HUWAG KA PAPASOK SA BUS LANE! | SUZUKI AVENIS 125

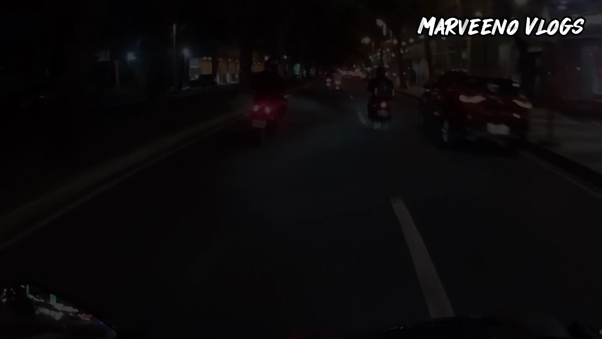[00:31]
Dalawang Honda Click yung nasa unahan namin, tapos kami dalawang Suzuki Avensis dito.